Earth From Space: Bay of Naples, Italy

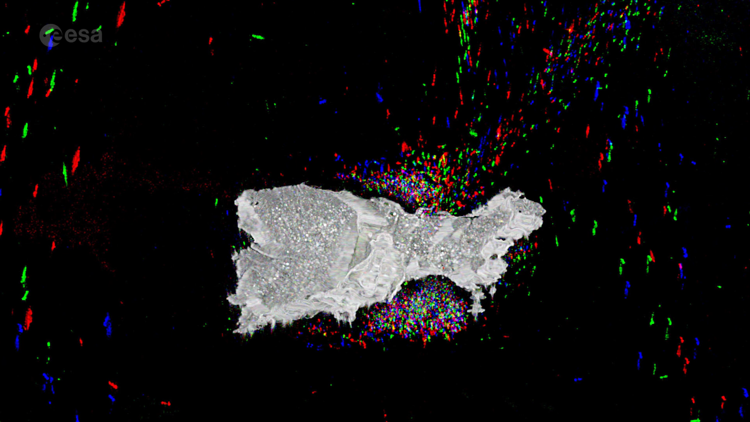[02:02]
Two indentations can be seen in its cliff-lined coast, the Marina Grande on the north shore and the Marina Piccola on the south shore.
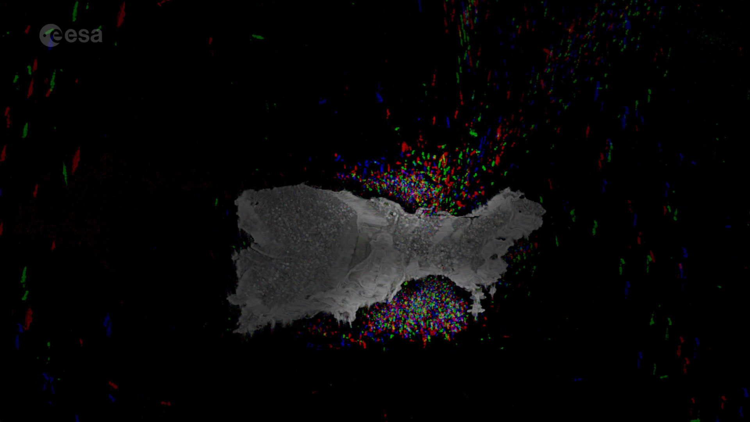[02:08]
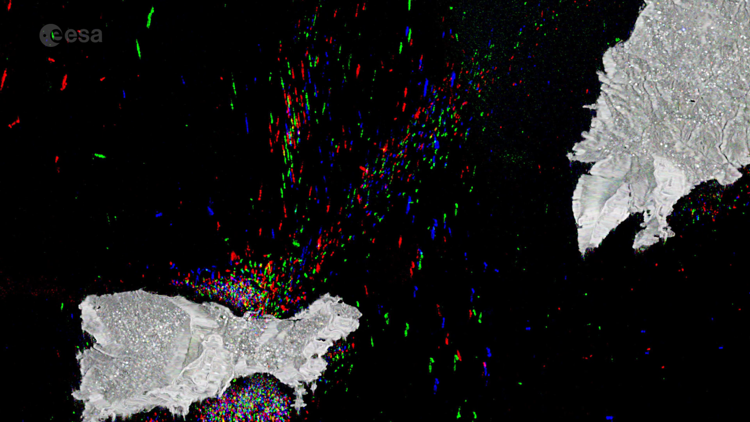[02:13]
Other vessels are docked off the coast of Sorrento, as well as off the Amalfi coast, in the right.